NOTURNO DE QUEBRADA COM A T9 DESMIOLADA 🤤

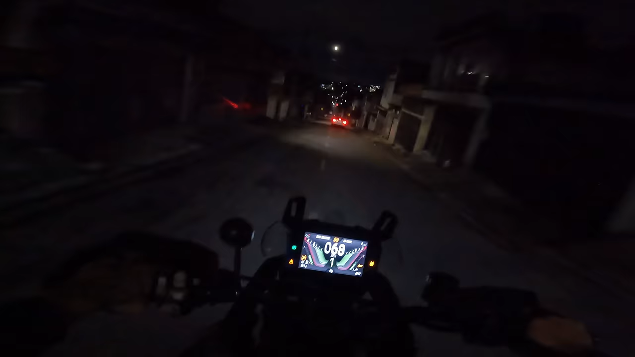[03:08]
Deixa o like aí, se inscreve no canal, mano. E vambora. Vamos trocar os parceiros aí. Nossa! Mano, essa moto é chave, hein? Olha a lanterninha dela, tropa. Olha a seta dela. Tá, poxa, moleque.
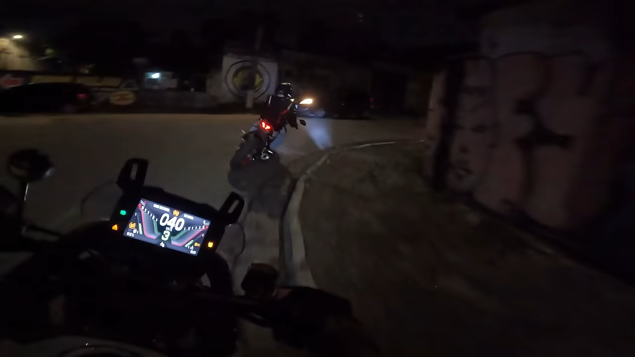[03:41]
Mano, essa é chave, olha isso. Nossa, assim, sapadona, fica mais.
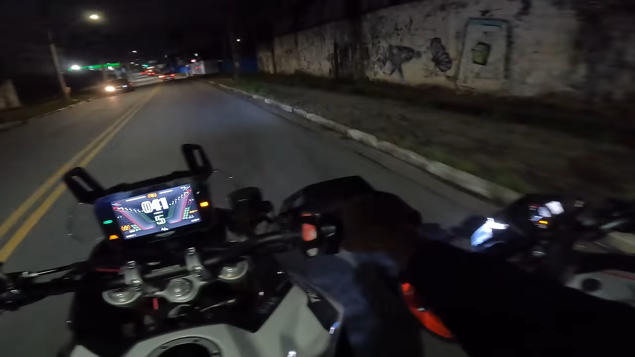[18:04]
Acho que vamos perder uma passada ali, hein? É?
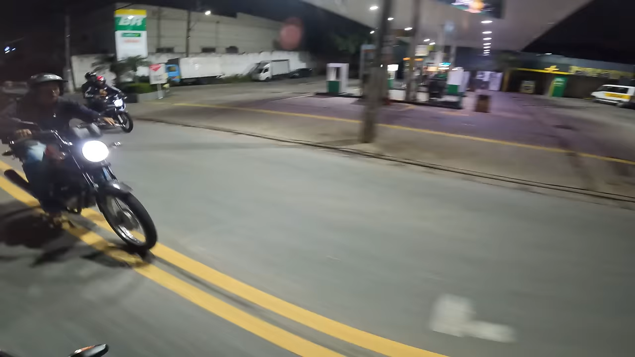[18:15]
Tá vendo, rapaziada? É isso que eu falo com o mano.
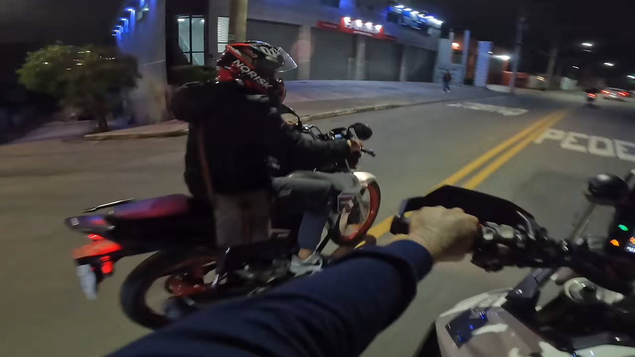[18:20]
Meus medos, pique. Tá como, tropa? Ó, o carro parou aqui.
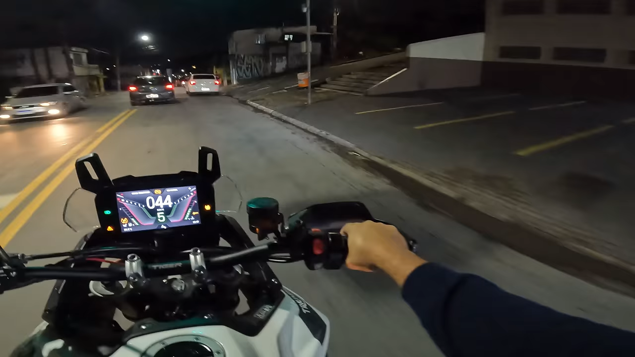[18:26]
Ó, meu freio também. Oxi, o que aconteceu com o meu freio? Oxi.